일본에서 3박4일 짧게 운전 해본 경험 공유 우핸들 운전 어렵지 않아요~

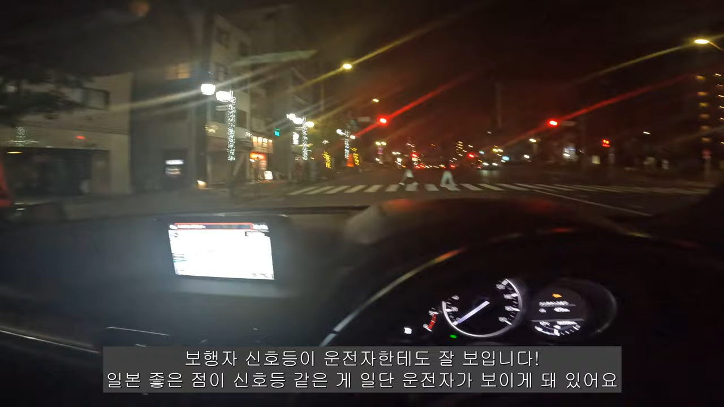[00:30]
1번 좋은 점이 신호등 같은 게 일단 운전자가 보이게 되어 있어요 한국은 잘 안보이는데 그래서 운전자가 지금 까박까박 잘 안보이지만 옆에서 볼 수 있게 되어 있어요 신기하네 선팅이 아예 앞에 오타게라 되어 있어요 지금 전부 전부 다 앞하고 유리하고 운전자 좌우는 안되게 되어 있어요 앞쪽은
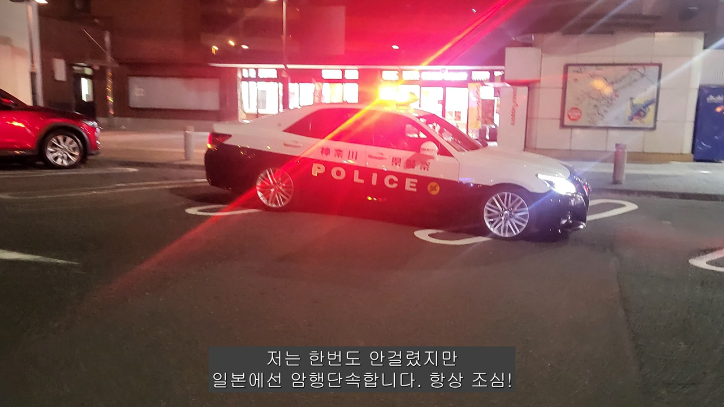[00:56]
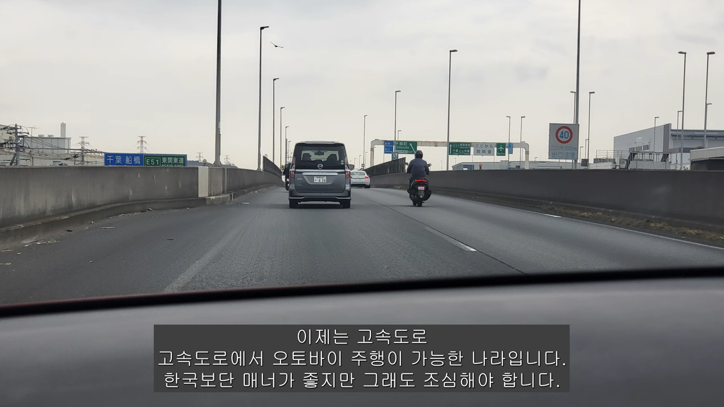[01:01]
자 이거 하이패스가 나오는데 하이패스 비슷한거 1번에서
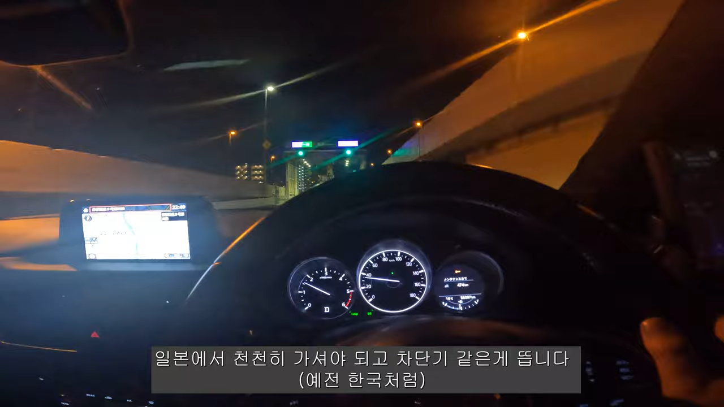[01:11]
천천히 차장인 같은게 뜨던데 아니네 여긴 안뜨네 아무튼 이런거 주의해야 하더라구요 그래서 여기가 고스도로 같은데 반짝반짝이고 깜빡이 반대로 있는거 유의해야되고 나름 그란트리스마에서 보던 일본 도로를 가게 됐네요 재밌네 일본도로 뭐 이렇게 생겼습니다 게임에서나 보던 그런
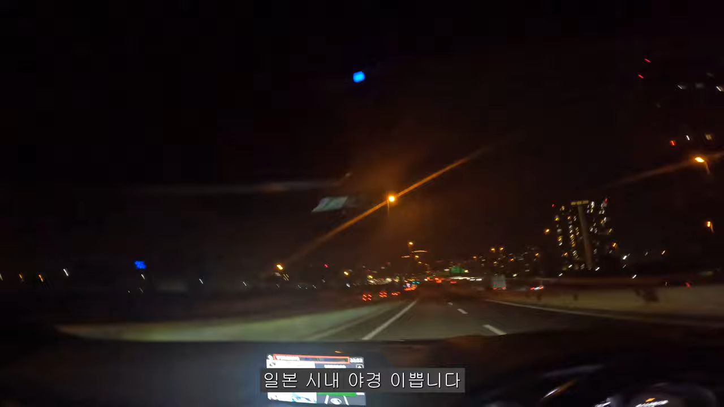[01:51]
와 도쿄야경인지 뭐 아무튼 일본 야경 기가 막히네요 여기 들어갖고 왔는데 와우 아주 기가 막히네요 맵은 구글맵 쓰고 있어요 와
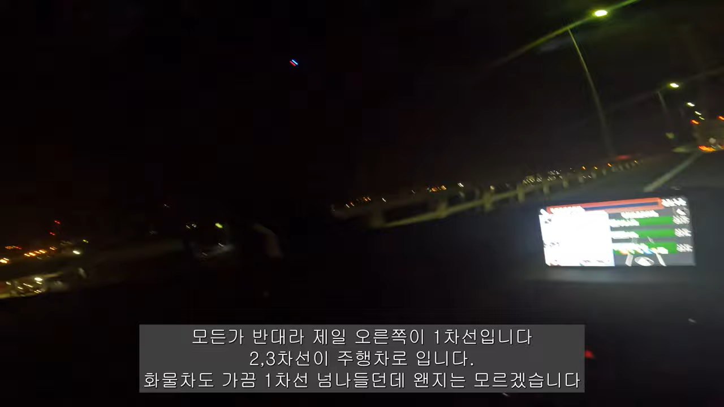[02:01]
여기 뭐 어딘지는 잘 모르겠지만 어딘가 되게 이쁜 다리 위에서 크루즈쉽이 있덕 저기 있고 크루즈쉽이 있고 크루즈쉽이 있고 와 이거 다리가 되게 이쁘네 그리고
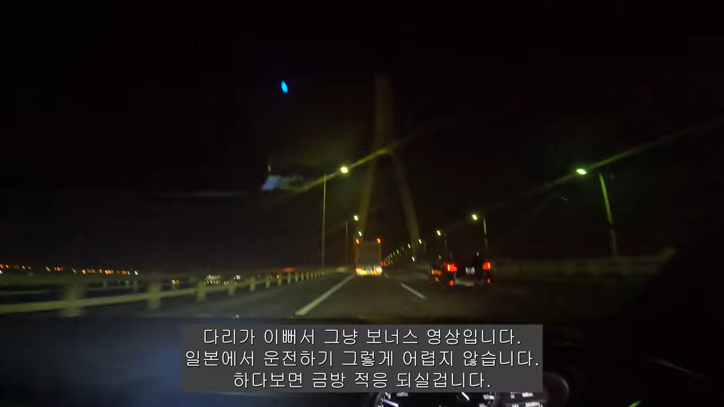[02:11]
잘 가고 있어요 일단 트럭 뒤에 천천히 가고 있어요 오우